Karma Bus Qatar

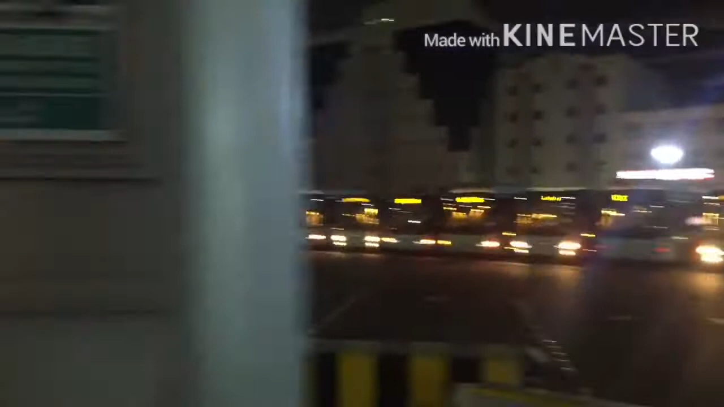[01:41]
यहाँ पे कारवा बस भी चलती है और कारवा टैक्सी भी चलती है.